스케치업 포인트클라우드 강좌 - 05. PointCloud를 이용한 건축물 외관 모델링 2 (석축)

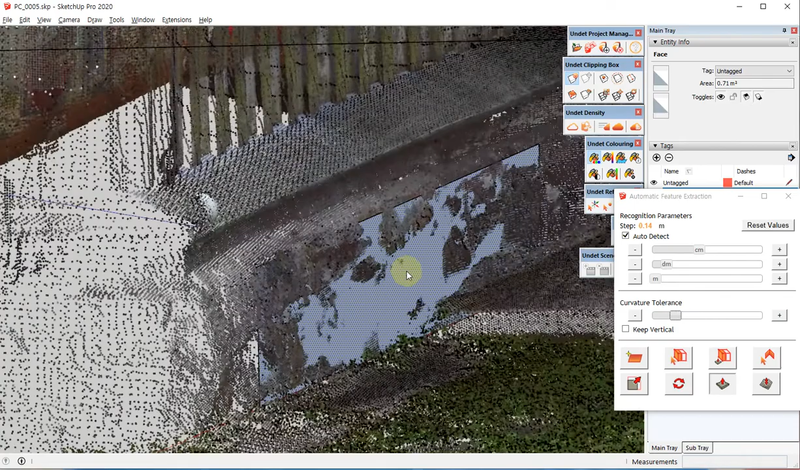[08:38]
아까 지역 만들듯이 원하는 정도의 면적이 안 나오면 커버이처 톨러런스 값을 좀 더 올리시면 됩니다.
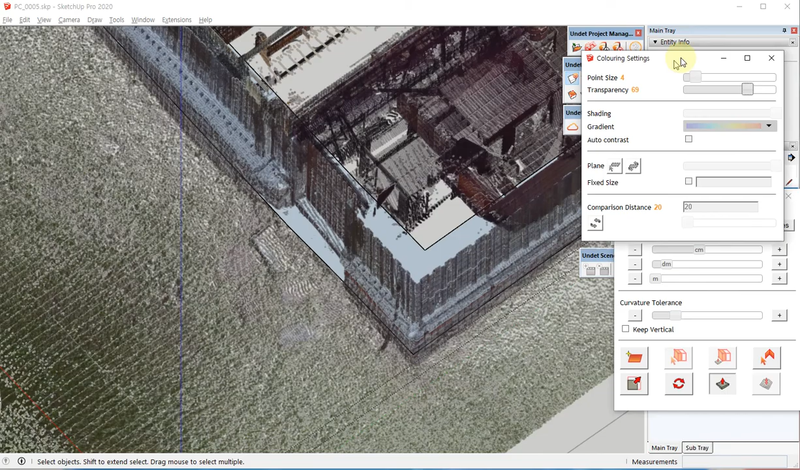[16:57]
편의상 자, 지금 보면 이렇게 돌 있는 부분이 지면에 완전히 파서 들어가야 돼요.
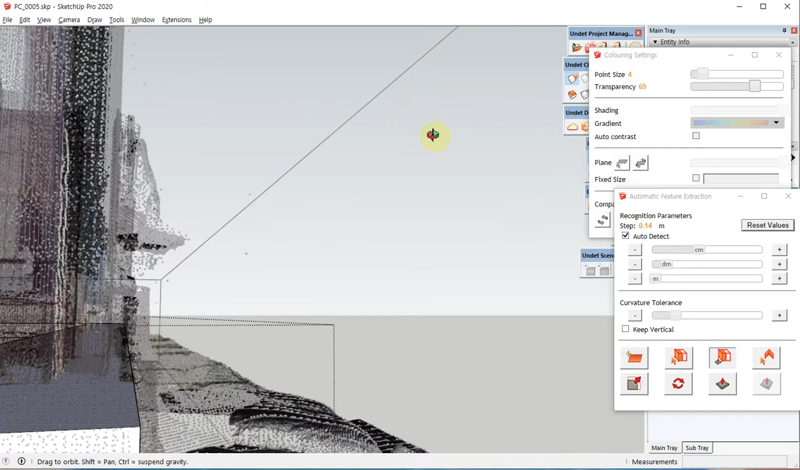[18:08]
한 이 높이 정도까지 올라가서 한 번 더 경사가 지는데요. 계략적으로 해볼게요.
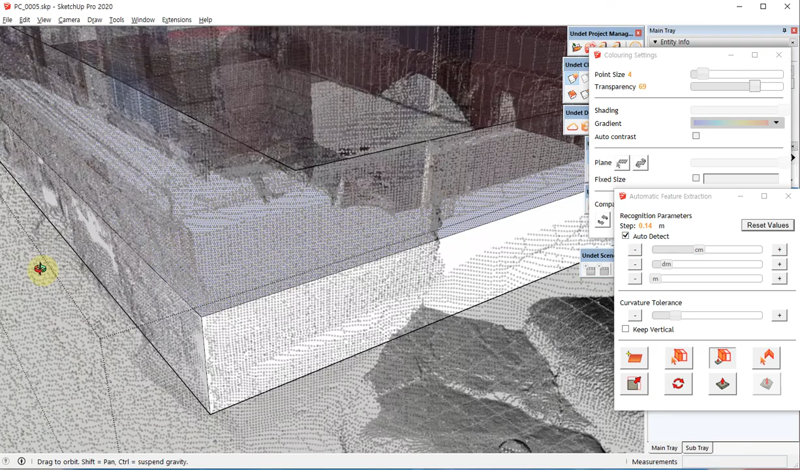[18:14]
네, 이쪽 몰딩처럼 돌아가는 이 경계 부분 있죠. 여기까지 올라가도록 해볼게요.
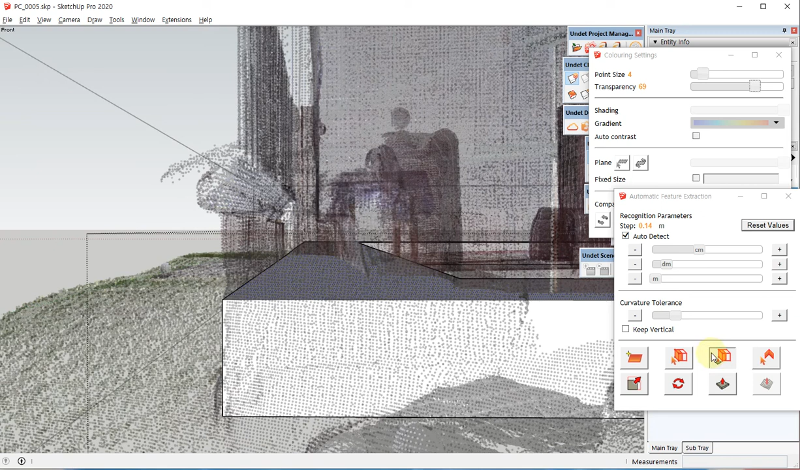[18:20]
자, 올라갔죠.
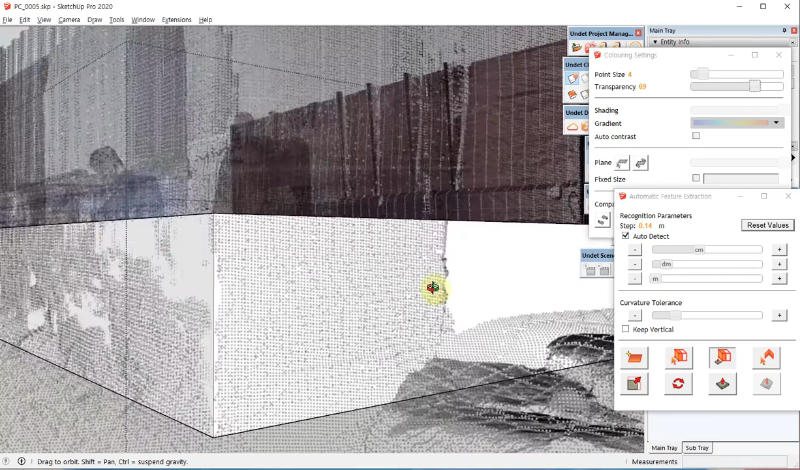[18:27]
자, 이렇게 해서 원하는 부분을 찍어서 마무리를 해주시면 됩니다.
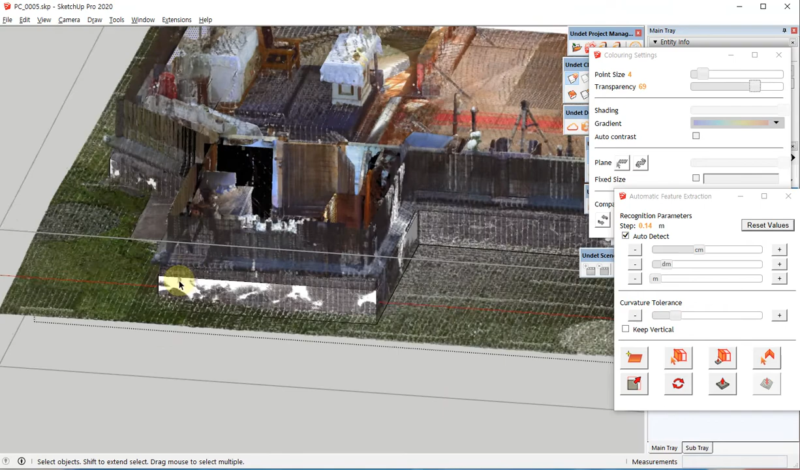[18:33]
그리고 이쪽은 좀 더 올라가는 부분들이 있어요. 다 똑같진 않거든요.
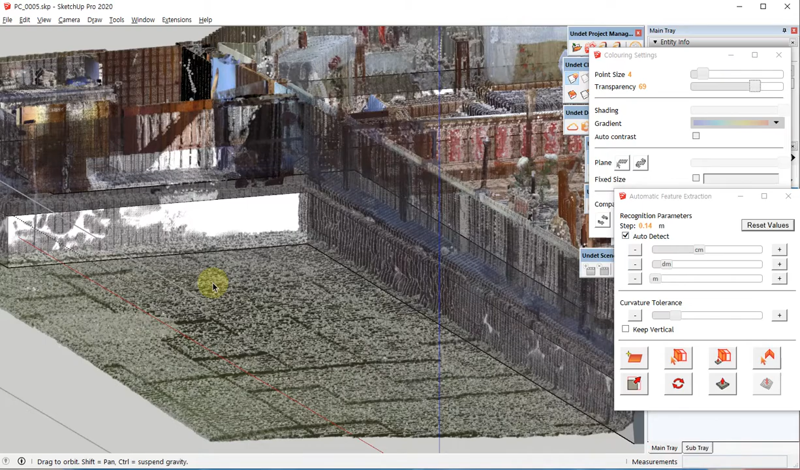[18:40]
자, 그런 부분들은 나중에 면을 분할을 해서 맞춰주시면 되겠습니다.